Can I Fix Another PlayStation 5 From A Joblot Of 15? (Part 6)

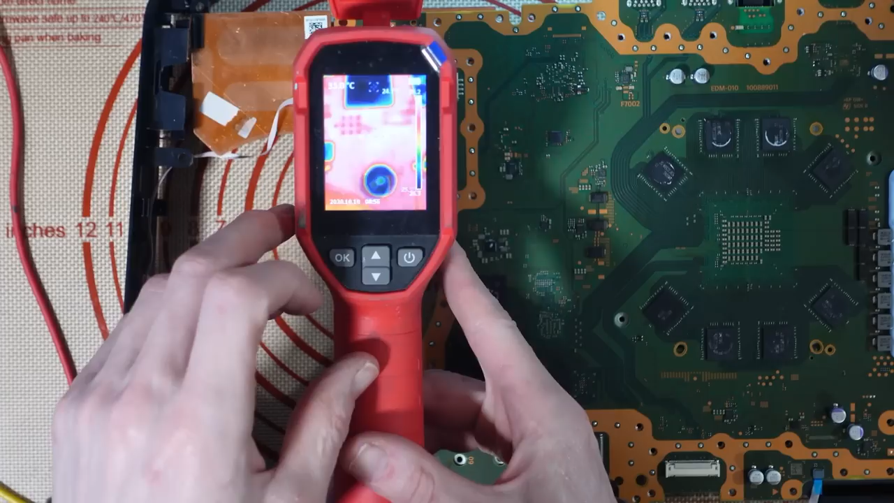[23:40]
And it tells me that the hottest point is 36 degrees Celsius. Right? So I'm not sure if that's. How well that's coming across. I might need to zoom in a bit more. So as the light doesn't reflect as much.
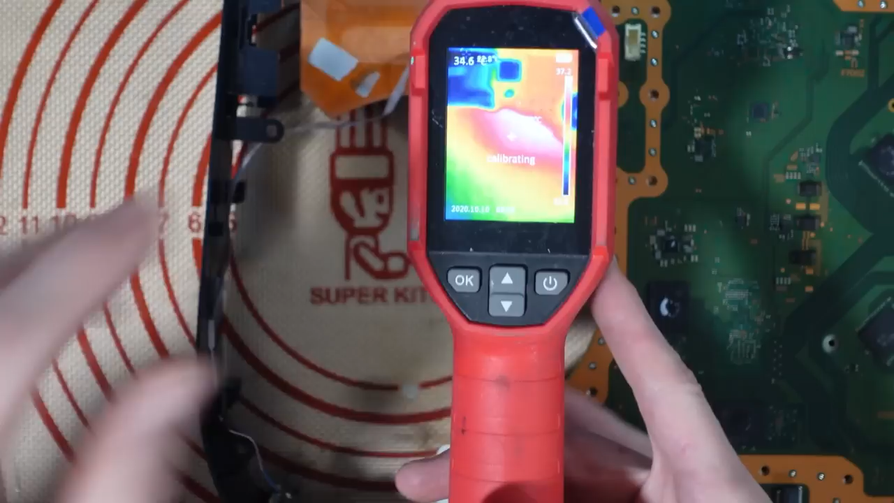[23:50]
Right. Okay. Right. That's better. So look at the heat signature. Take a look at that. Right. We've got no. Now where that's really sticking out. We've got some reflections here. Ignore this. This is off the desk. We've got no reflections here. Turn it on. Or attempt to turn it on. Is it going to do it again?